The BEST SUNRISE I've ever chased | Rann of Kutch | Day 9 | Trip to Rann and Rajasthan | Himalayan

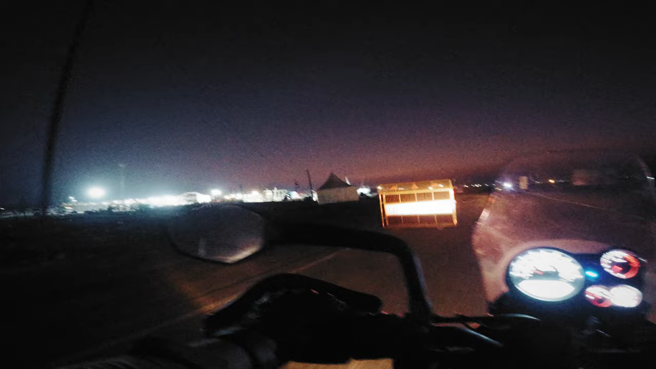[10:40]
So narrow roads. My visor is tinted black. And even with that, it is very difficult to see, with even with the fog lamps and the headlight. Luckily, we made it.